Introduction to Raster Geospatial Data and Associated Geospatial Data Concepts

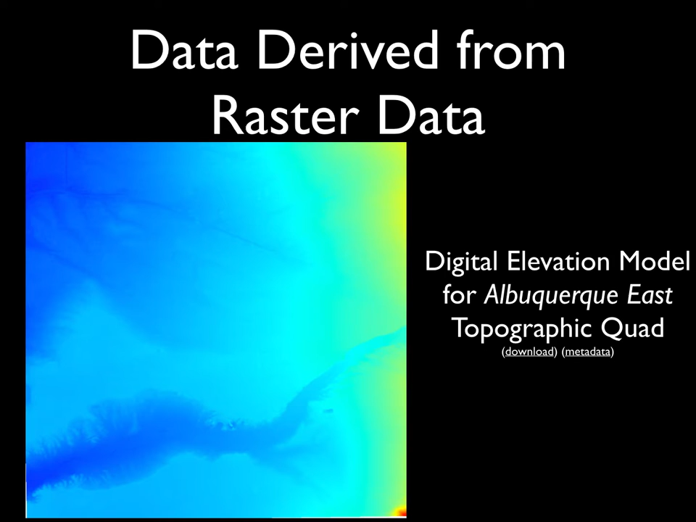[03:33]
This is a digital elevation model for an area around the city of Albuquerque in New Mexico, based on topographic data and representing the ground elevation for the particular area of interest. One product that can easily be generated from that digital elevation model is a set of contour lines, representing the lines of equal elevation based on the continuous values provided in that digital elevation model. Contour lines are often used to visualize in a vector data format or in a cartographic product,
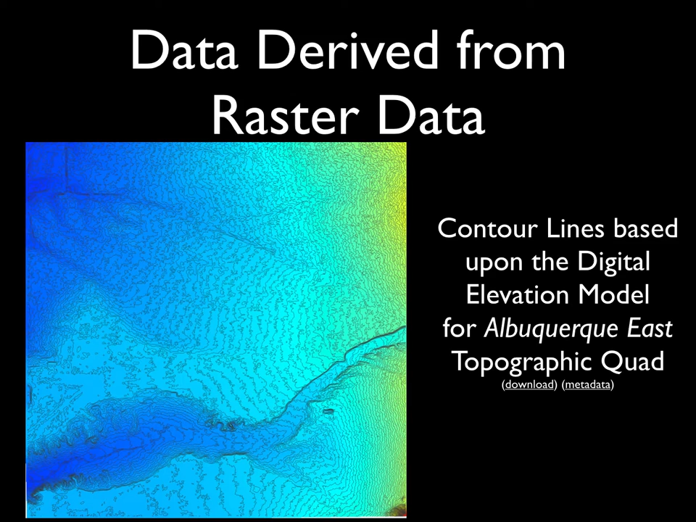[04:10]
the shape of the landscape that in some cases may be easier to recognize through the use of contour lines as a visual cue than trying to interpret the more continuous gradient of values that the elevation model itself represents. Another product that you might derive from a digital elevation model is a hill shade, as illustrated here. Hill shades are often used to provide
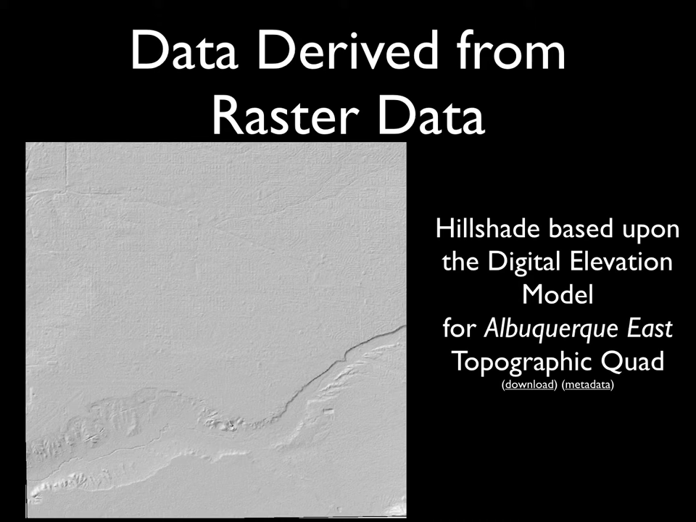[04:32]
more visually informative representations of elevation data, particularly when they're combined with other base data sets, as we can see here, where the combination of that hill shade product with the digital elevation model helps to actually provide a little bit more contrast and visibility to the elevation features that otherwise were not quite as apparent in the source digital elevation model.